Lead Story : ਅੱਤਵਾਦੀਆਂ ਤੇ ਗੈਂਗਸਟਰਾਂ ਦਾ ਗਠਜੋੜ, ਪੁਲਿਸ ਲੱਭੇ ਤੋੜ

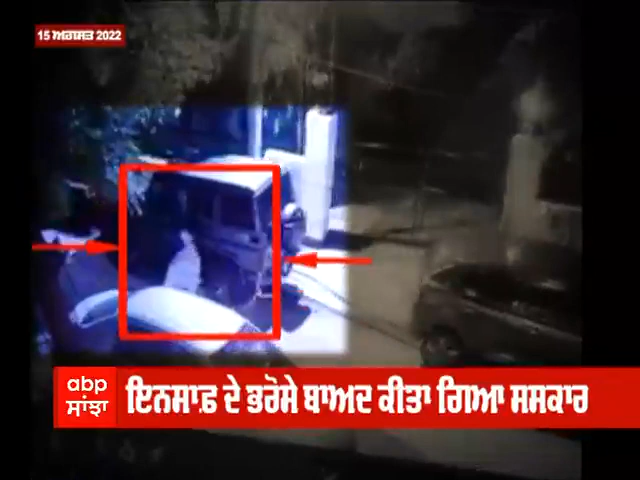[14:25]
15 अगस्त 22 दे रात नो अमरे सर्च सब इंस्पेक्टर दिलबाग सिंग दी बलेरो कटी थले बंप प्लांट कीता ग्या सी बंप